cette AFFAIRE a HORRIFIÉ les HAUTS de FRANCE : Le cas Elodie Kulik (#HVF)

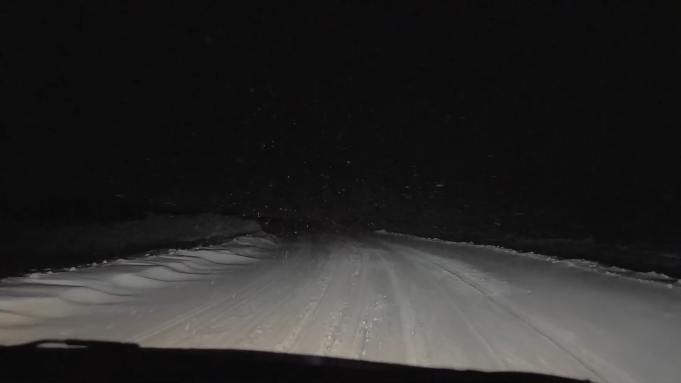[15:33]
Les dernières pluies ont complètement congelé la chaussée et les départementales qu'il mène dans le Grand Est, mais il fait attention. Il sait bien qu'il a ses enfants à l'arrière. Le brouillard cette nuit-là est plus épais que jamais. Mais d'un coup, alors qu'il roule prudemment, Jackie perd le contrôle. La voiture se met à glisser.